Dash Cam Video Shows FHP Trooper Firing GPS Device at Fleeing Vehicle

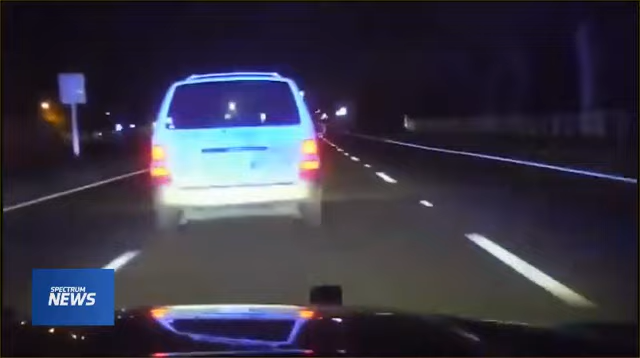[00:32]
Now watch as the trooper fires a James Bond-type GPS tracking device called Star Chase that sticks to the back of the minivan near the license plate. Here's another look at that Star Chase being fired in slow motion. I got the vehicle Star Chase. The trooper can now safely track that minivan wherever it goes. I got the mapping program up on my end now so I can see real time where he's going. The Star Chase was deployed just in time because the driver of that minivan decides to go the wrong way on the Suncoast Parkway. The police and Pasco Sheriff's cruisers disengage from the pursuit.
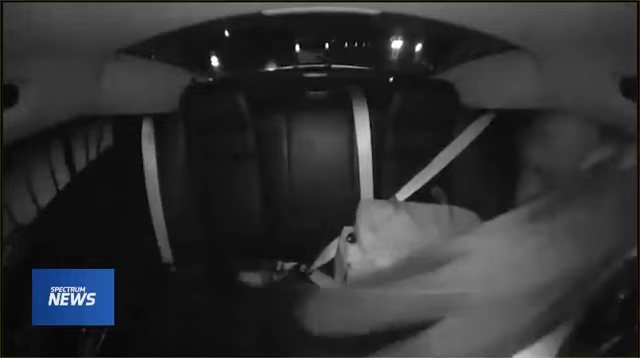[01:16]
You can see the minivan's lights approaching when the trooper gets those sticks down just in time.
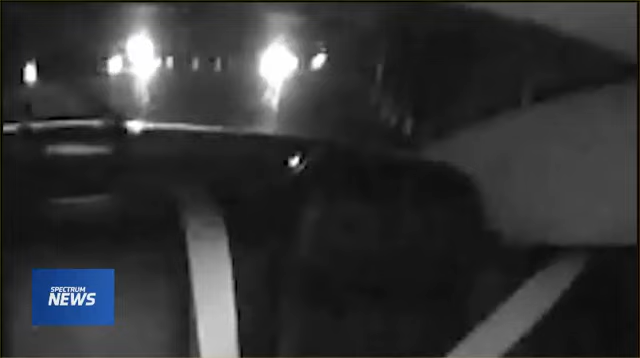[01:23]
All right, I stick them. I got them with the stop sticks.